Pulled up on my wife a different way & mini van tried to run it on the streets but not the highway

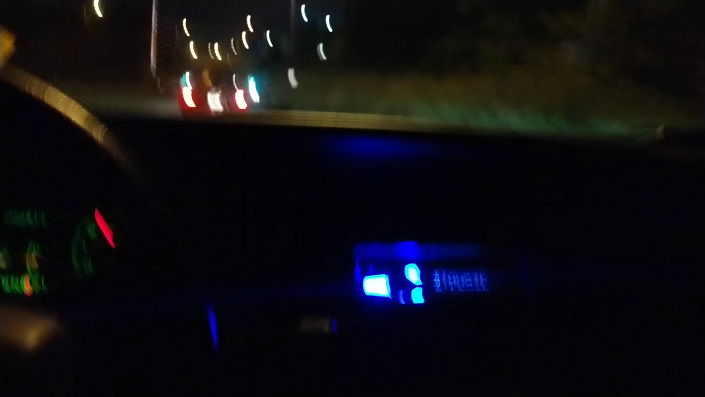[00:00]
Welcome back to the channel. It's a Friday night, trying to try to run it a little bit.
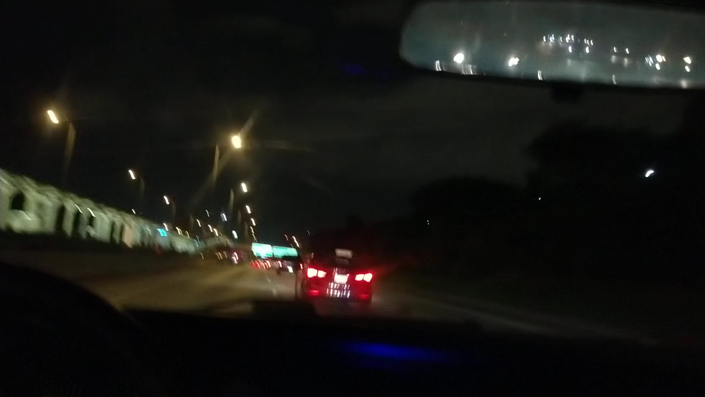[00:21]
I just took off and left baby. Yeah, see back there. Just now trying to get over. Hey, this minivan been getting on my nerves. This minivan been wanting to run it since we was on the damn street. Hey, we on the highway now, playboy. Let's run it. Come on, let's run it. Run that motherfucker. Run it. Oh, you don't want to run it now, huh?
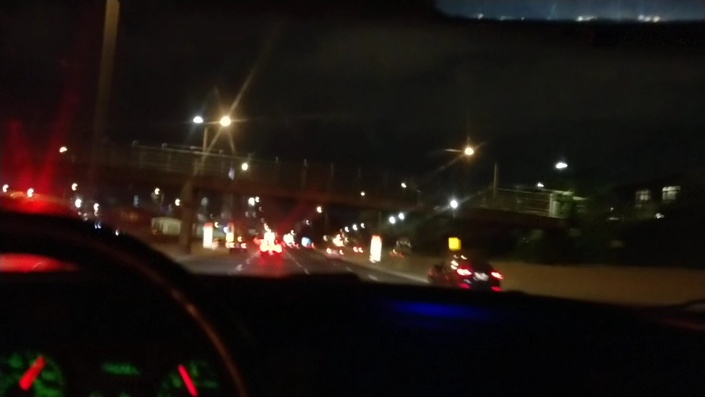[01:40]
but yeah i don't know why people be wanting to do that people be wanting to run me on the street like people be wanting to run me on the street they be testing me on the street but when we get down here on the highway they don't want to do nothing like you know y'all just seen how that minivan did you know right before i started recording before we even got on the highway he kept trying to run it with me on the street you know and i'm like okay you steady getting a jump on me bro we on the street bro you know
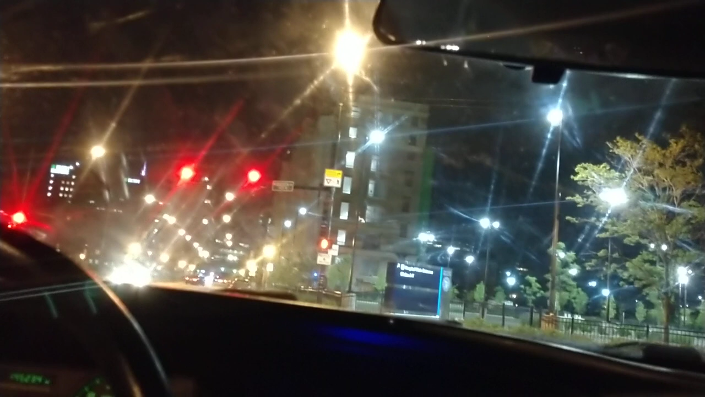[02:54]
because she all the way down there now okay no cars coming police ain't nowhere
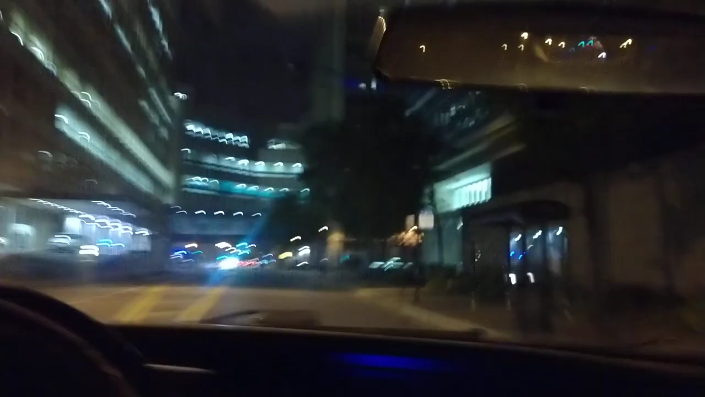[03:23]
oh hell no oh hell no this is why i thought i had that just like she kept going now she's gonna sit down there and wait for me and talk shit